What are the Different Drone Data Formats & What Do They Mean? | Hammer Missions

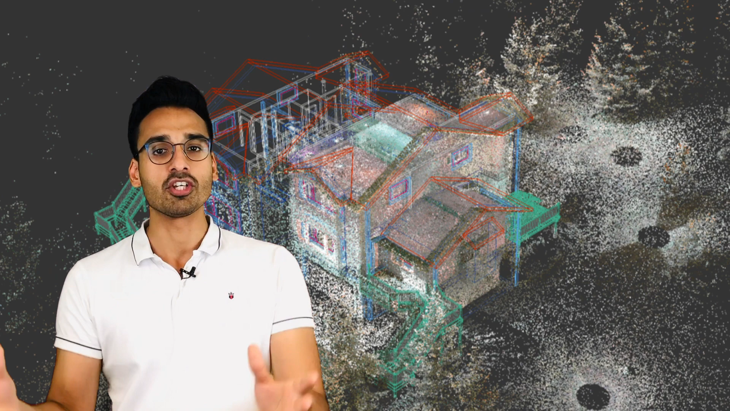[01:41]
in 3d space and have certain values attached to them these these essentially 3d points allow you to
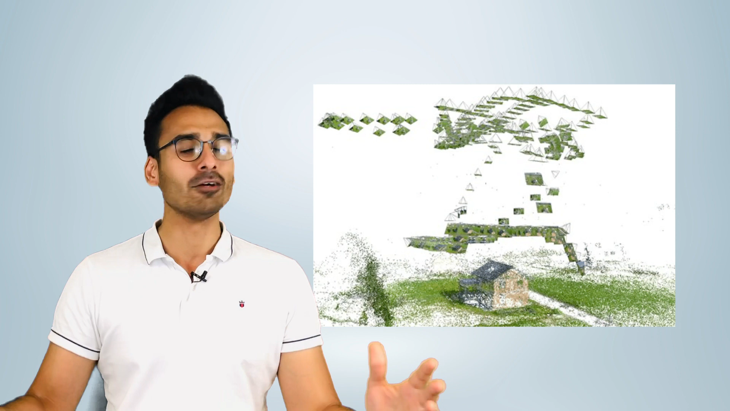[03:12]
and 3d point clouds and exporting them to the end customer out of the end user now
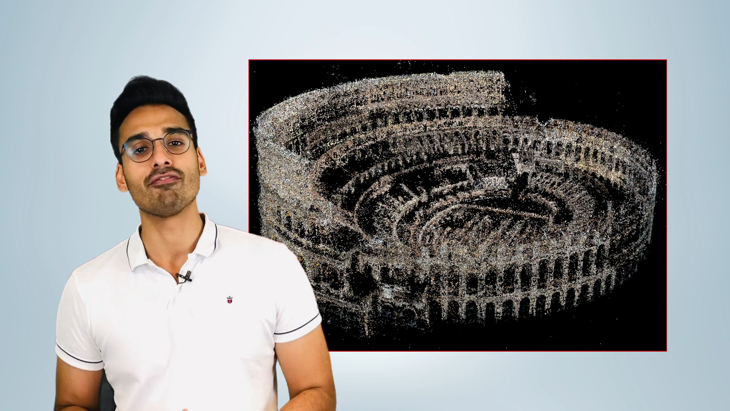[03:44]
it can be used for many different applications typically to merge with laser point clouds and so on and so forth the two different formats that you will see
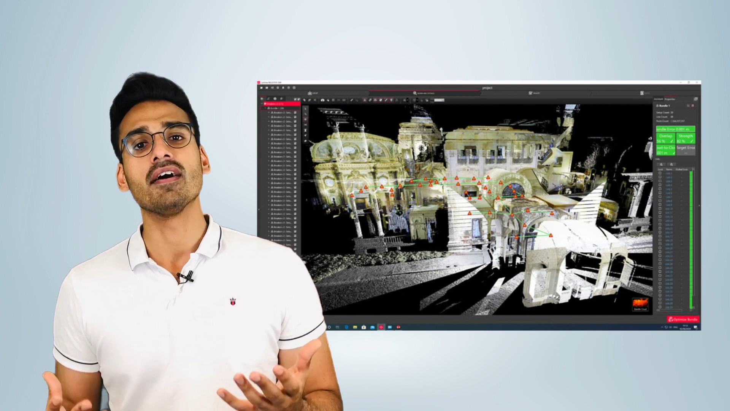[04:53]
that is recognizable by most of the 3d design tools CAD tools survey tools and essentially work with that data whether it's for measurements
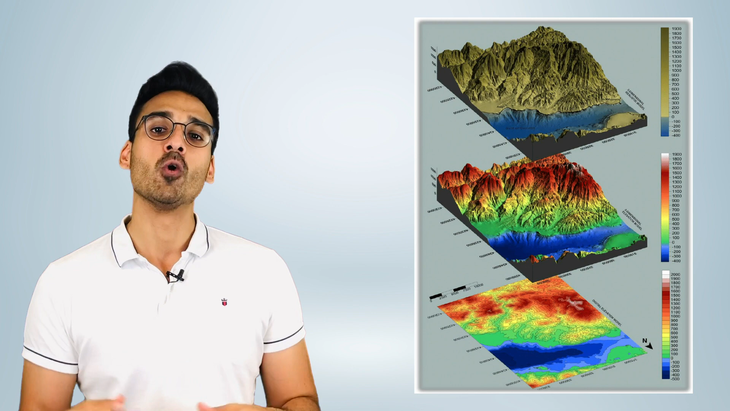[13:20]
every single uh cell in a 2d set of cells that you've captured with your drone so if you imagine capturing a certain site with your drone obviously that site has a certain elevation profile more true